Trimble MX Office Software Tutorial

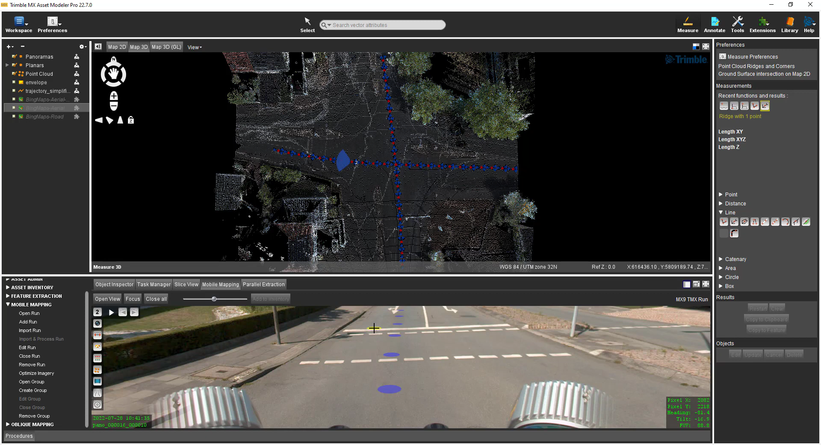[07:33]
And I will select the ridge with one point icon and I will navigate to a different area in this in these runs. So I will close the current mobile mapping view. Select the open view button and then in the north part of
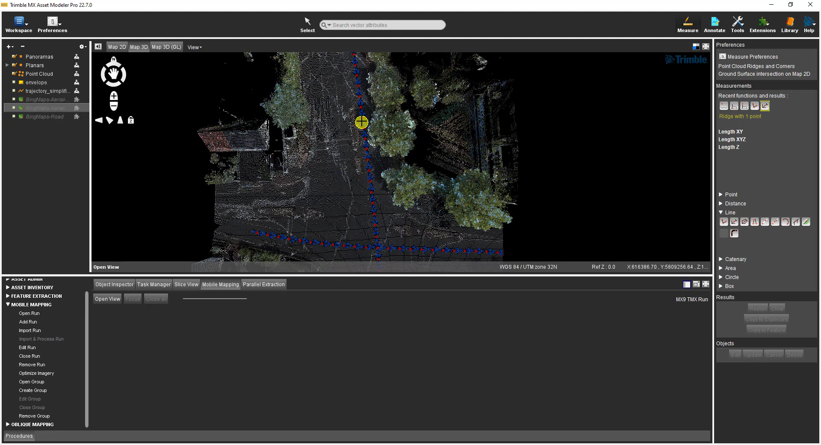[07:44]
the run up here I will select a panoramic image to open. In the mobile mapping view I can see that there is a curb on the street. So when I hover the cursor near the curb I will see that it will change shape indicating a ridge has been detected. With one click a line is digitized as far as it is detected in the point cloud. Another useful linear measurement is a semi-automated road mark measurement.
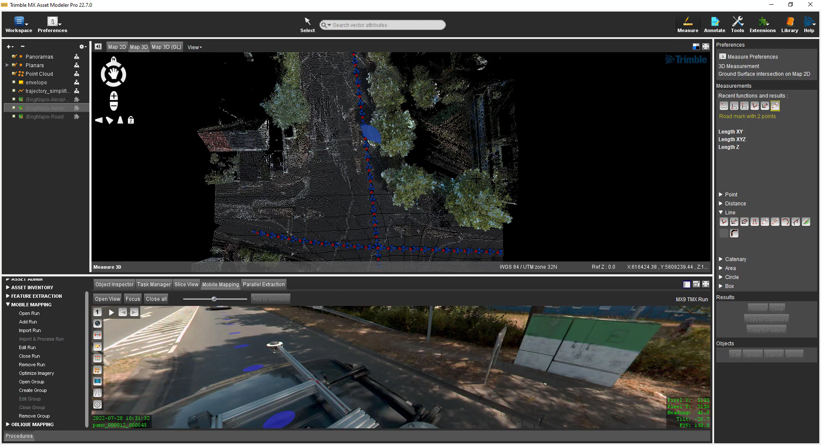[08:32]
Its icon is in the middle of the top row. Before I use this measurement I need to set the measure technique back to 3D measurement in the measure preferences. I select its icon and for this measurement I will make it in the map 3D view. I will use the road stripes that are nearby. So I will navigate
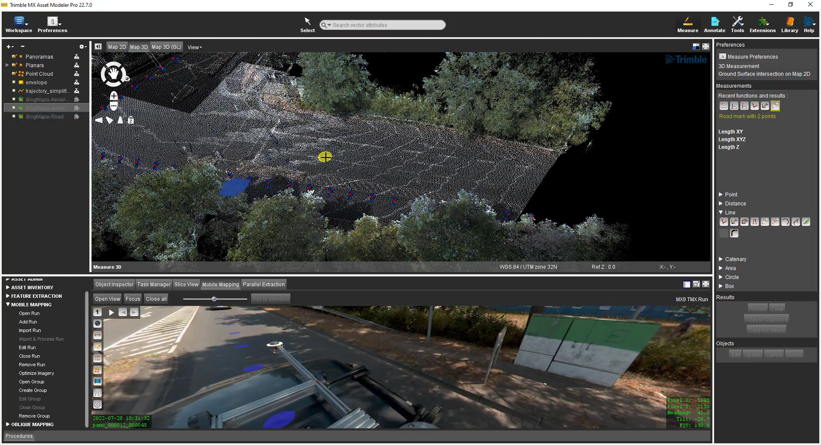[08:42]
in the map 3D view to a set of road markings and the way that this measurement works is the first click is at the end of a road marking. The second click is on the line in the direction you want the software to detect the line. After the second click the road marking has been digitized.
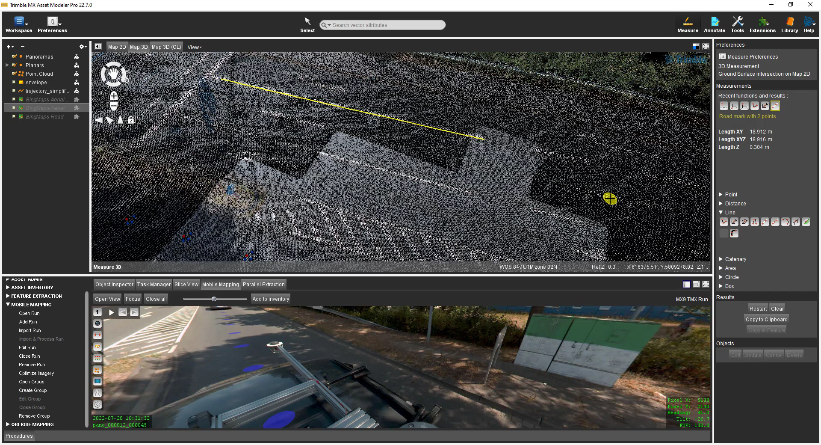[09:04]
To digitize an arc use the arc with three point measurements. I will show this in the mobile mapping view. I don't have a feature that is really an arc so what
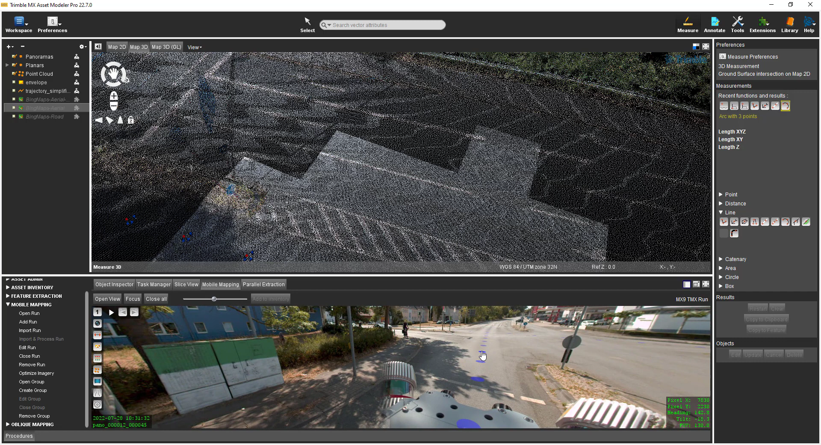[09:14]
I'll do is I'll go a few stations back and I have a round sign here I can use to demonstrate this. So with an arc the first two clicks are in the end points of arc and then the third click is somewhere on the arc to complete the measurement. Polygon measurements are available by expanding the area group. The first icon on the left is a free form polygon measurement.
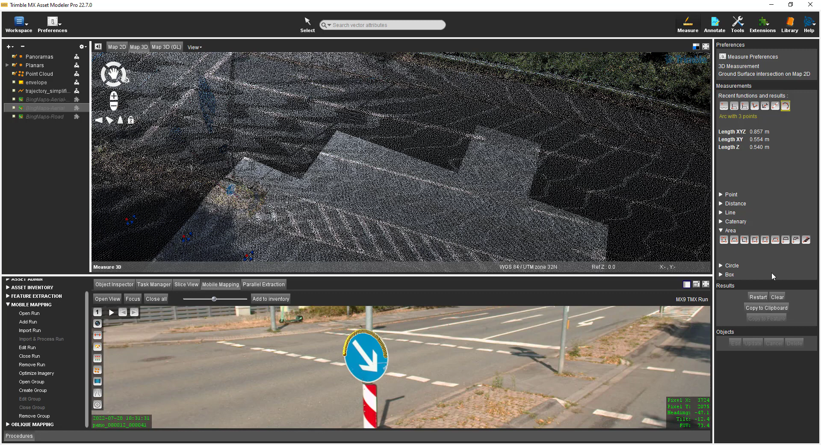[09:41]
I'll demonstrate this function by digitizing some solar panels on a building. I'll set the map 3D view to a top down view. At the southwest corner of the intersection is a building with some solar panels on a roof. I can open a mobile mapping view to this location by selecting the open
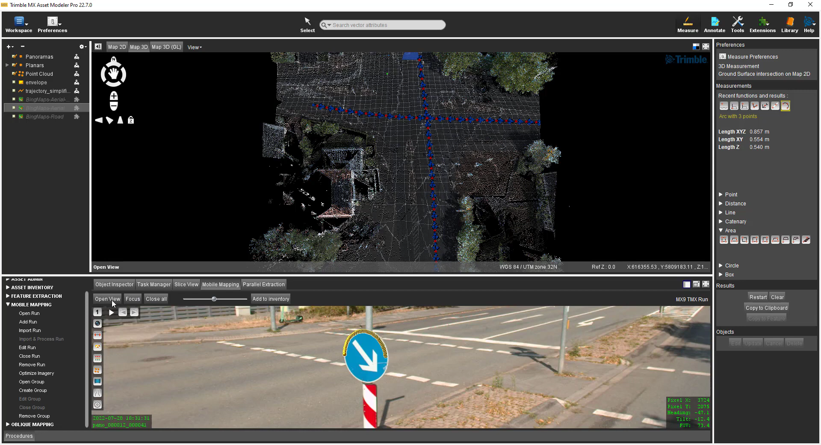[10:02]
view icon and then selecting in front of the building.
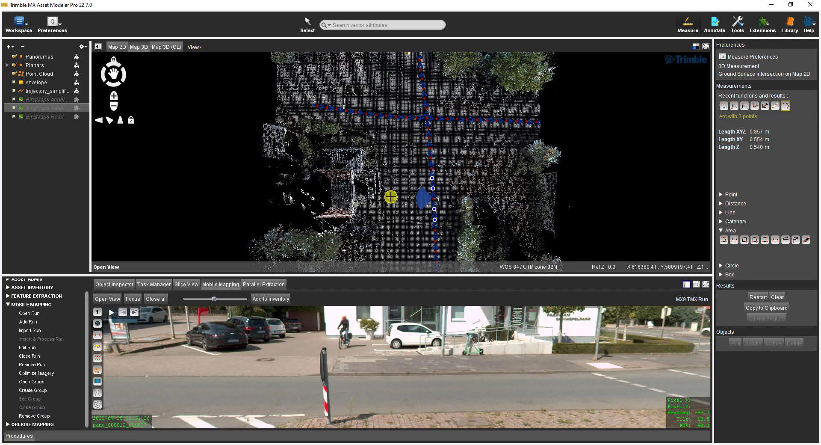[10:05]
I position the mobile mapping view to a building with some solar panels and now if I select the free area
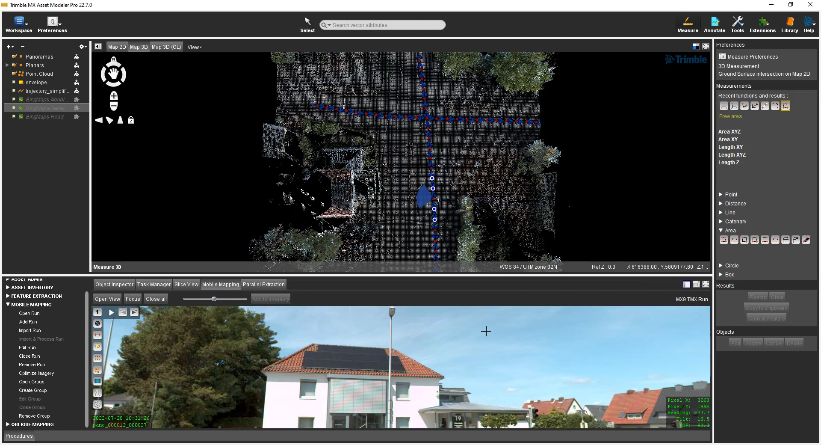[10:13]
icon I am able to start digitizing the corners of this solar panel that is on the top of this building. Double click to digitize the last point and stop the polygon measurement. The area of the polygon is displayed in the view as well as in the measure dialog along with some other measurements. The third icon from the left is the vertical rectangular area with two points measurement. A utility box that was seen earlier in the north and south oriented run can be used to
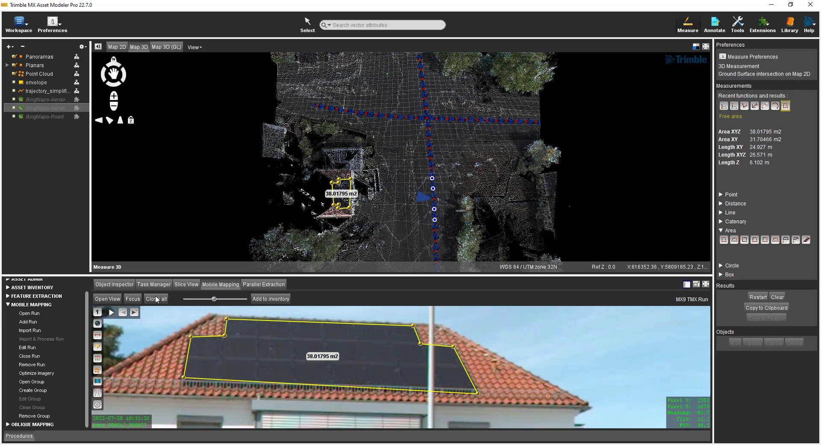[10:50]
demonstrate this type of measurement since it has a flat side that is perpendicular to the ground. I'll navigate to that area by first closing the current mobile mapping view and then in the map 3D view I will pan up select
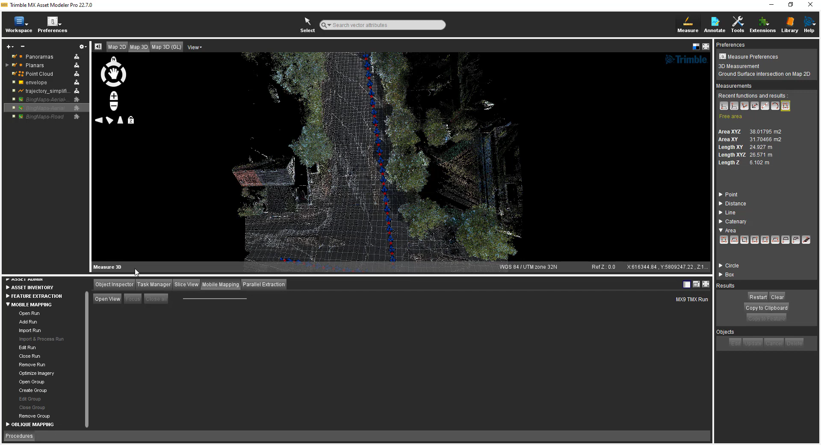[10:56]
the open view button and then select a panoramic image near the utility box. I select the vertical rectangular area with two points icon and the first point I will digitize will be the lower right corner
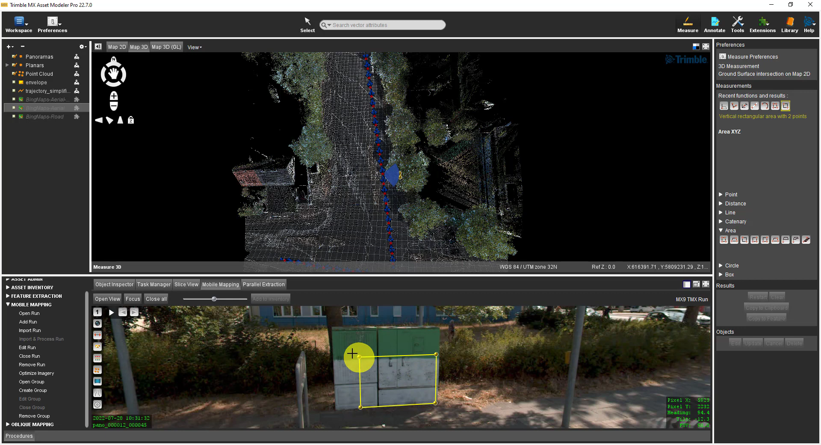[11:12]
followed by a second point on the upper left corner and the front face of this utility box has been measured. A similar measurement for a horizontal area can be made using the horizontal rectangular area measurement function. I could use a nearby road marking to demonstrate this type of measurement since it is oriented parallel to the ground.
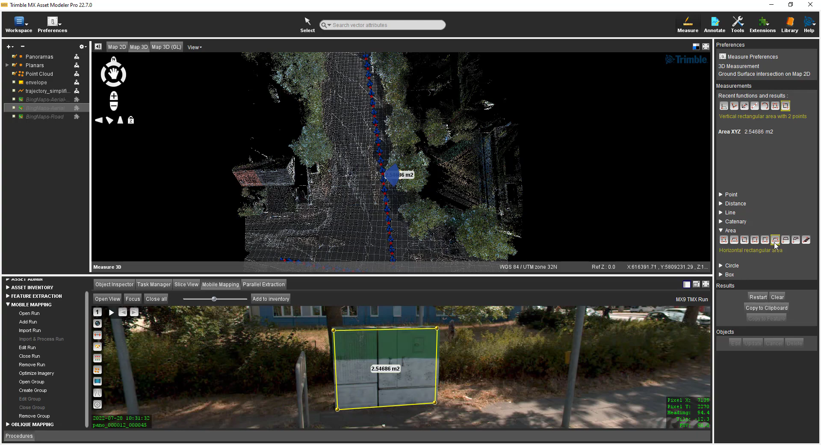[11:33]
I select its icon and this three-click feature is measured on the corners of this rectangle so I will click once, I will click twice, and then I will click a third time to complete the measurement. Keep in mind that in a production environment these measurements can be saved with various attributes and exported from the TMX software in different formats.
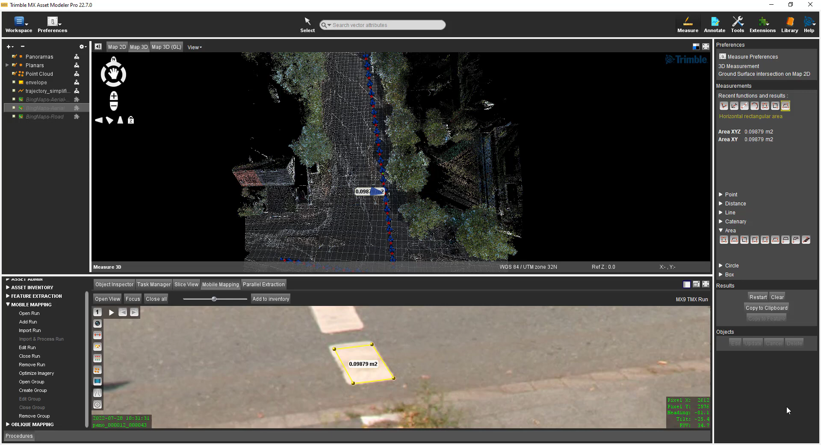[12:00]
Before I go I can close this run by selecting close run in the procedures list. To work with this run again select open run select the run in the list and select the open run button.